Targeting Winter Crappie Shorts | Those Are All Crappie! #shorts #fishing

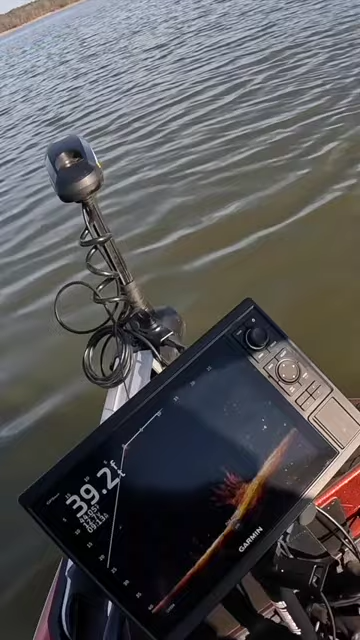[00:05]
And that's another reason why we're using braid is because we need that sensitivity.
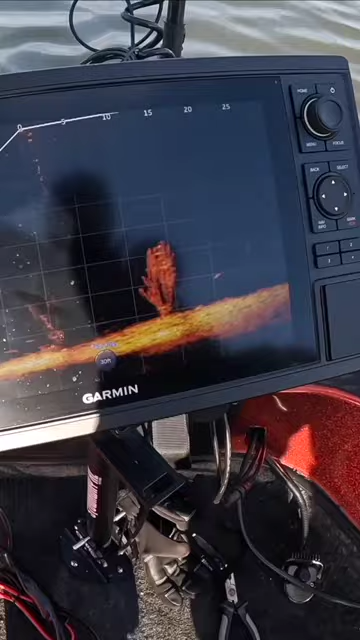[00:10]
Those are all crappie, aren't they? Yep. Each one of those bright yellow dots is crappie.